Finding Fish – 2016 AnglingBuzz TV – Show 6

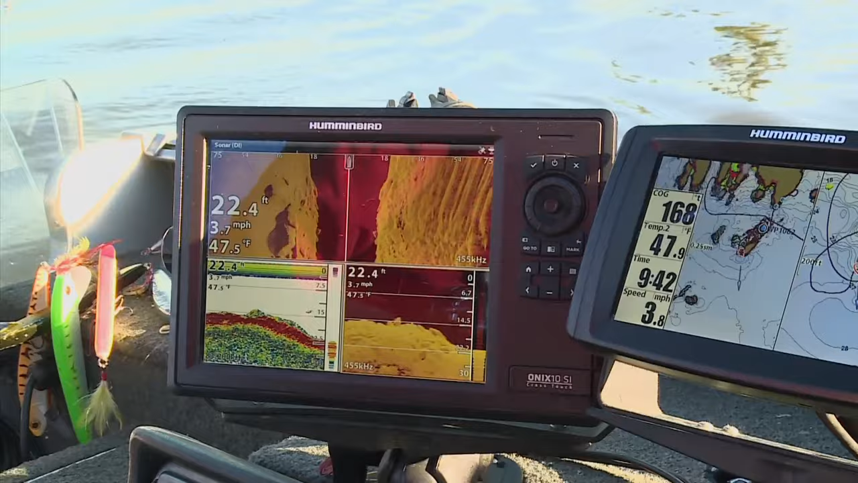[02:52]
On screen: depth 22.4 ft, water 47.5°F
Modern electronics reveal an amazing amount of information and detail like depth, cover, the presence or absence of fish and forage,
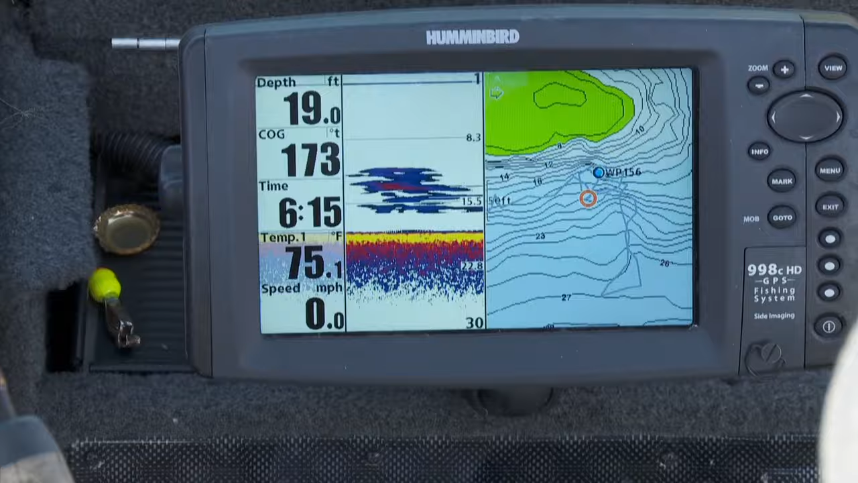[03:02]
On screen: depth 19.0 ft, water 75.1°F, speed 0.0 mph
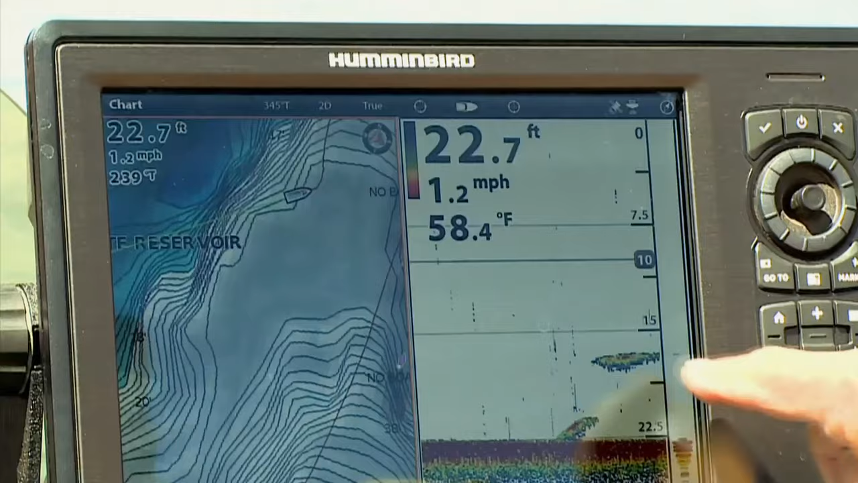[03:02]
On screen: depth 22.7 ft, water 58.4°F, speed 1.2 mph
what's directly beneath your boat and even out to the sides.
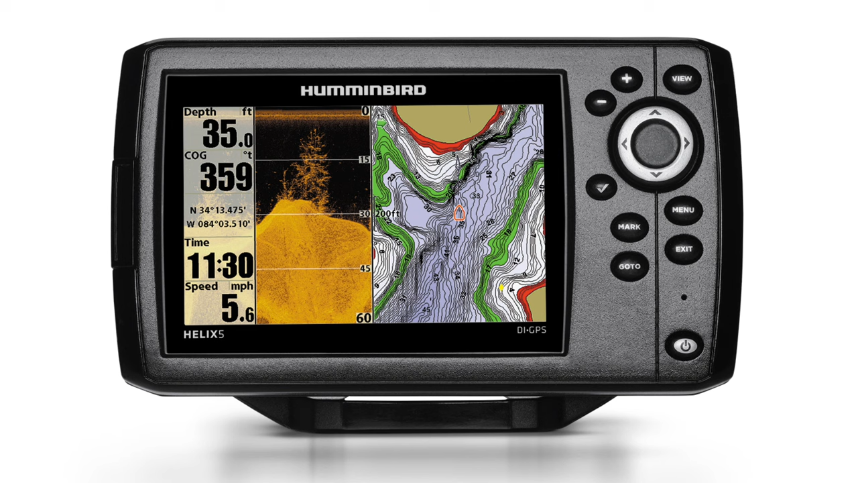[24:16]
On screen: depth 35.0 ft, speed 5.6 mph
The down imaging, the side imaging, it lets you zero in.